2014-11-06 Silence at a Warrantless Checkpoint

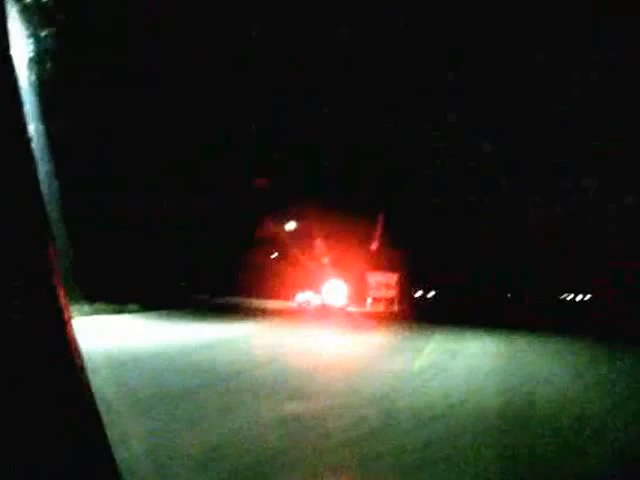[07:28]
it looks like a patrol car just pulled somebody over up here for something else.